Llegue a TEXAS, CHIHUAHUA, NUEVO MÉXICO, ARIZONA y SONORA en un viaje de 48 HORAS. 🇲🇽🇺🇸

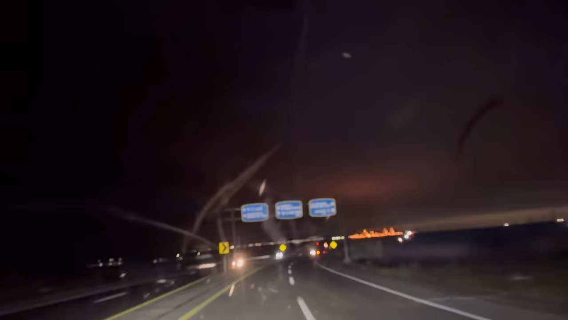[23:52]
Entonces tenemos que seguir el puente internacional de Jerónimo a Santa Teresa. ¿Qué es aquello que brilla? No sé. Puerto Pesquero no es, porque aquí no hay mar.
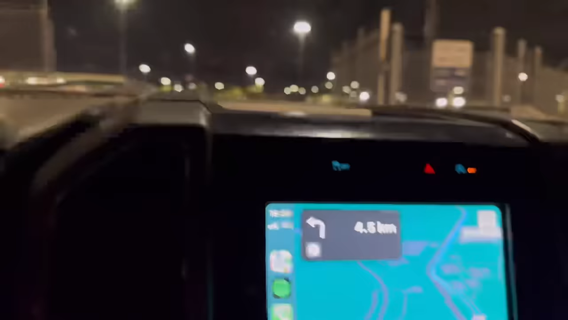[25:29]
Aquí está la cola para poder estar.
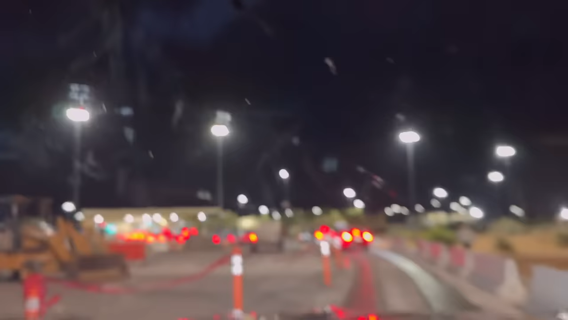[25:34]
Y ánimo.
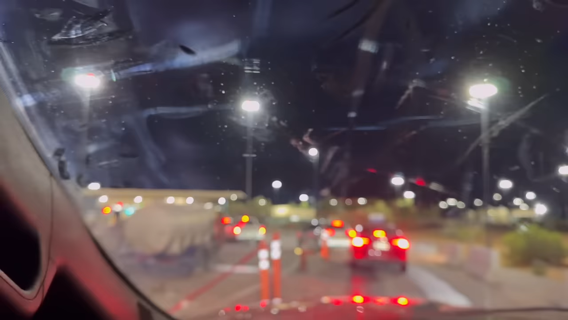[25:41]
Ahí está, mira, parte del desierto.
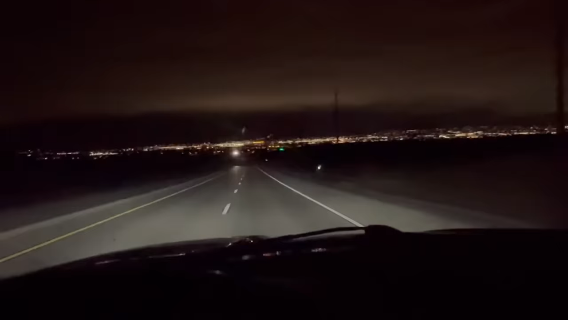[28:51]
¿Qué dice, mi gente? Pues venimos llegando al Paso. Venimos llegando al Paso, Texas. Ahí nomás. Ahí mañana les muestro la ciudad.
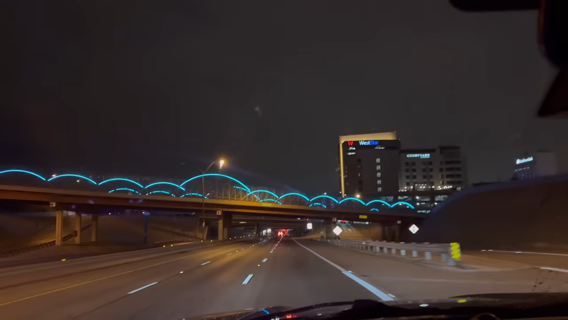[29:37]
Fíjense que se ve como que es de madrugada, pero no.
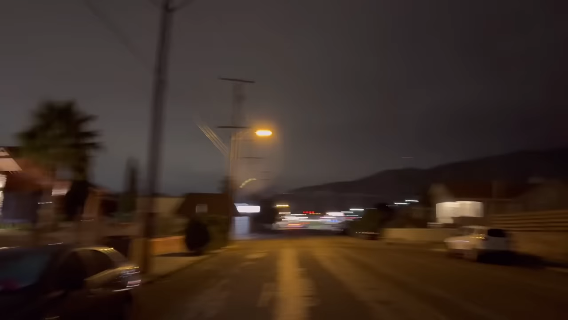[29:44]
Es de noche, que venimos llegando ya al lugar donde nos vamos a quedar.